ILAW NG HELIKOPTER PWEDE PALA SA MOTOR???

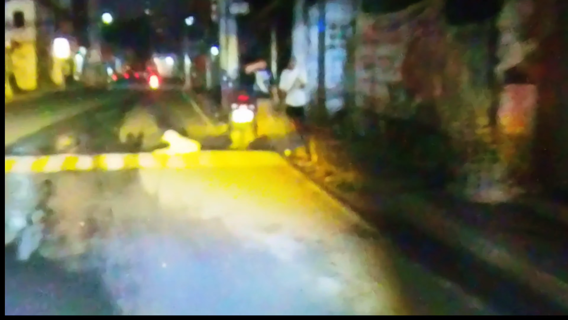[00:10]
biglang nagtakip ng mata si kuya sorry naman mini driving light ba at busina ang hanap nyo so dito lang yan sa paps pa install tara na at kung mga
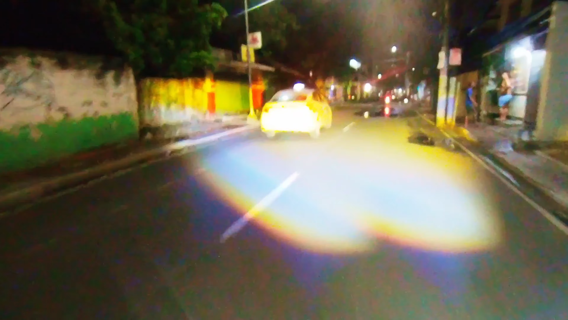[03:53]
kaso lang eto ang nangyari nasilaw ata si kuya dito sa ilaw natin ayun o biglang nagtakip ng mata si kuya sorry naman hindi kita napansin kuya ayan